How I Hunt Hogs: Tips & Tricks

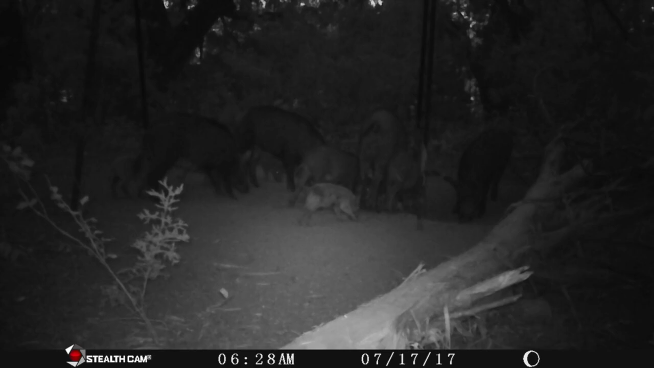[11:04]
Tons of turkeys tons of pigs I
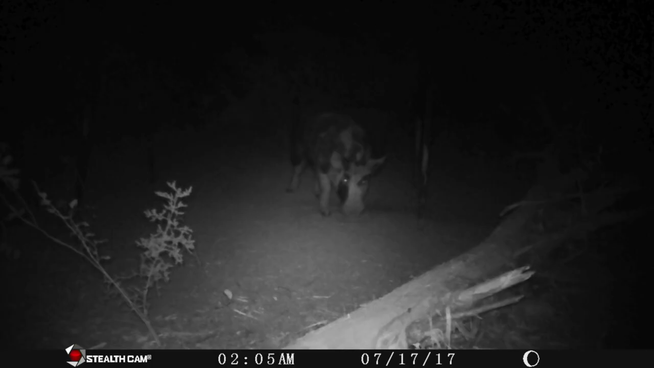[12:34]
I'll drop some pictures of him and also He's a big pig Anyway while I'm letting all these import I'm going to shoot across to the feeder the other feeder and I'm going to check that camera off I'm I'm